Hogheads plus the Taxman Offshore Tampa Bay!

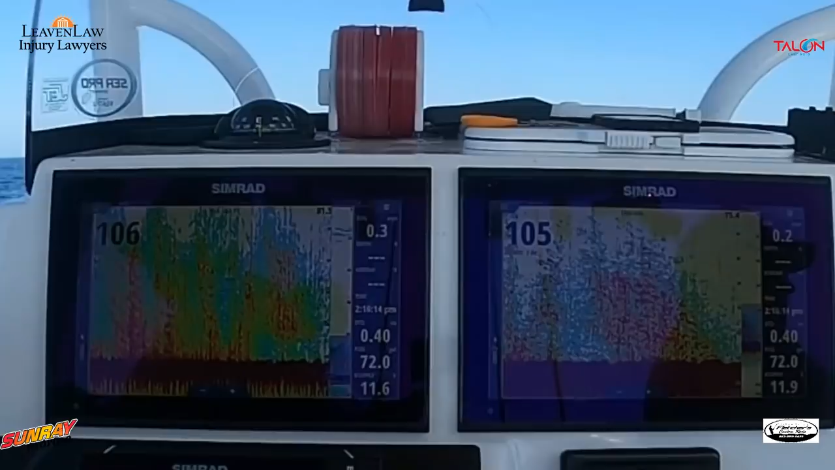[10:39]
And as you can see on the screen, it is absolutely loaded with fish, and we're just catching mangrove snapper.
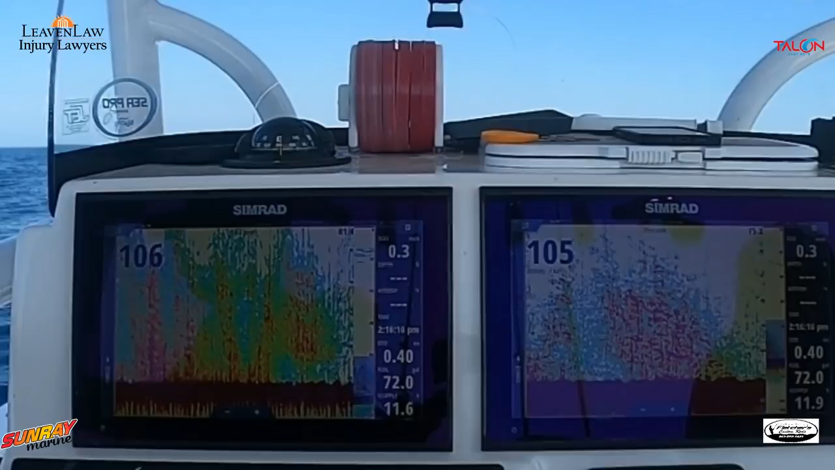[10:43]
You saw me catch that nice one right in the eye because I caught him looking at it. Yes, I'm that good. Right, Ernie?